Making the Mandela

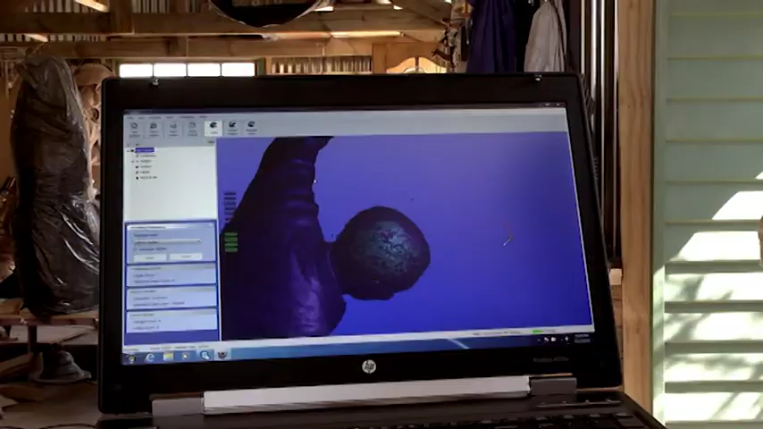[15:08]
The sculpture was originally scanned with a handheld scanner in Pretoria on site where the artists built the piece.